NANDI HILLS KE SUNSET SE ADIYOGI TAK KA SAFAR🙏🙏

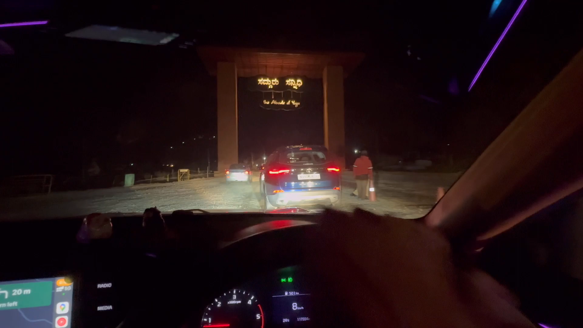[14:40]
ये देखो एंट्रेंस उस टाइम बन रही थी वाली जब लास्ट टाइम आए थे, अब रेडी हो गया भाई द अबोर्ड ऑफ योगा भाई।
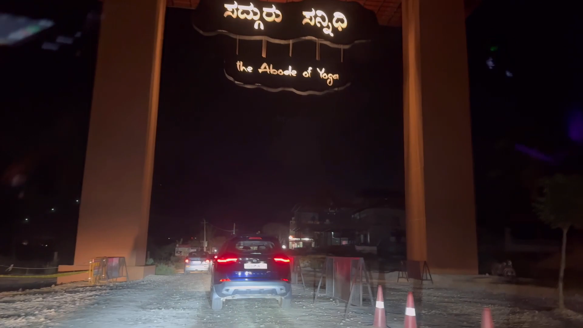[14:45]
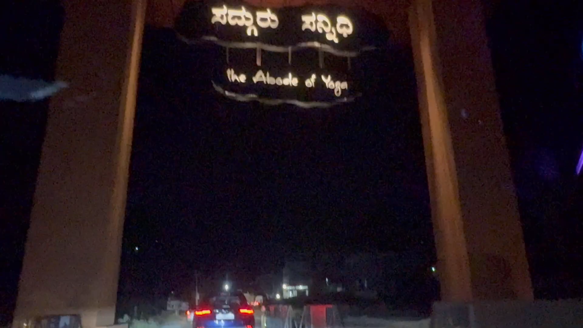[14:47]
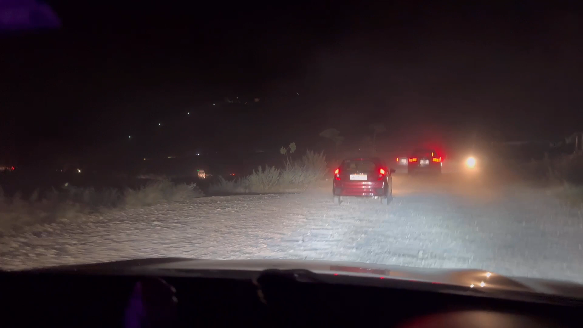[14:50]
जितनी भी भीड़ देख रहे हो ना गाड़ियों की, ये सारी भाई आदि योगी के लिए ही है, क्योंकि भाई इस टाइम लाइट वाला शो होता है ना,
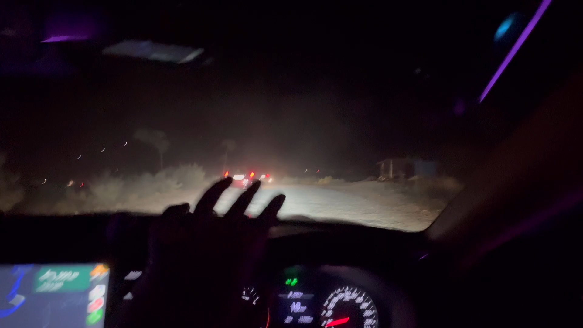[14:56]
तो इसलिए सारे इसी टाइम जा रहे हैं अपना देखने के लिए, वहाँ पे जाके इसका मतलब बहुत भीड़ मिलने वाली है।
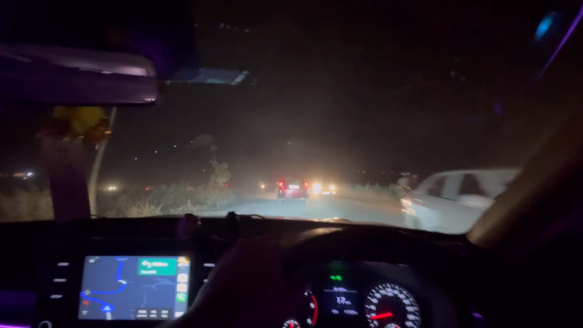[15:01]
उधर देखो भाई कितनी भीड़ है, दिखाइए पतली तरफ से,
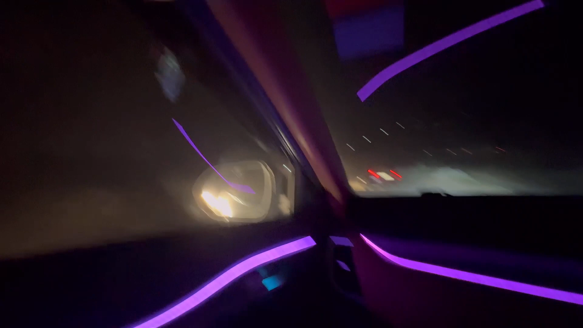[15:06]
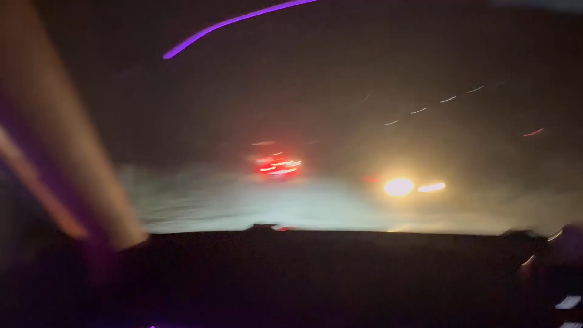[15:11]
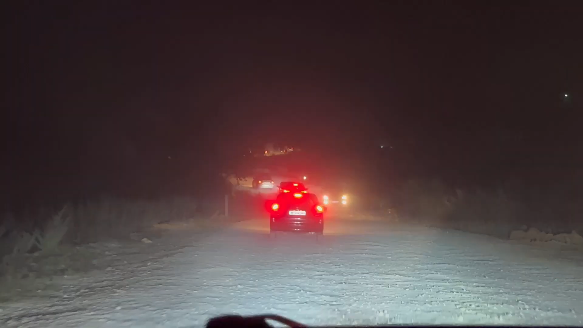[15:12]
देखो भाई जी बहुत भीड़ है, जाम भी आ गया मेरे, थोड़ा थोड़ा रास्ता छोटा है आगे, ये देख लो भाई।
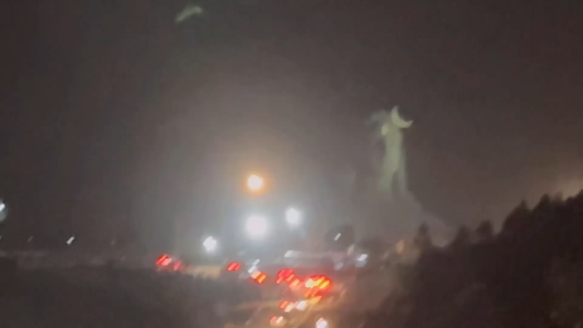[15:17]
लेकिन लाइट वगैरह अभी नहीं जल रही, यहाँ से मिलती है भाई पहली झलक। नीचे भीड़ दिखा, भीड़ दो भाई।
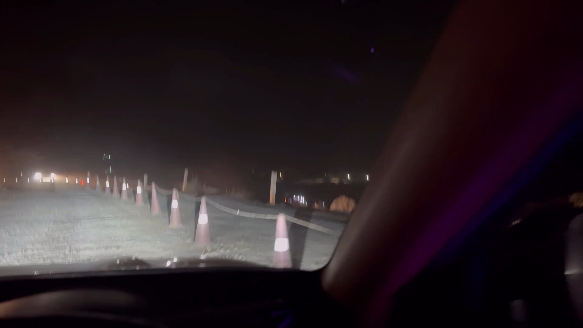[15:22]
हाँ सही कह रहा है, भीड़ देख लो भाई सारी भाई, अंधी भीड़ है अंधी।
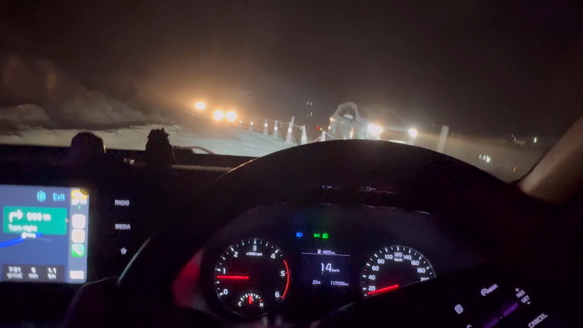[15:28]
तो ये भी नहीं पता पार्किंग मिले ना मिले, पीछे अभी भी बहुत गाड़ियाँ हैं, पीछे तो बहुत ही है, आगे भी बहुत है पीछे भी बहुत।